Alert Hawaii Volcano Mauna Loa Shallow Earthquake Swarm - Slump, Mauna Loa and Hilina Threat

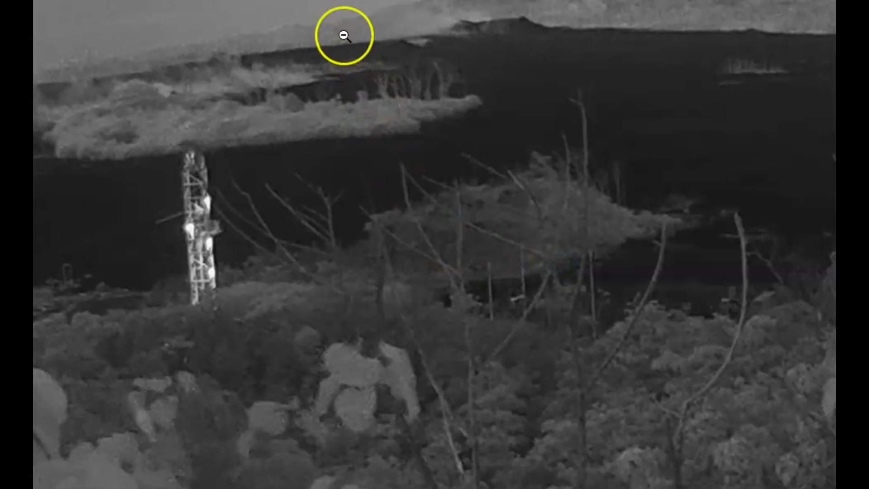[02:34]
And I'll bring this over and I'm going to enlarge this because I talked about this before showing the heat coming up. And this is a hydrothermal power station that they're working to get it back online.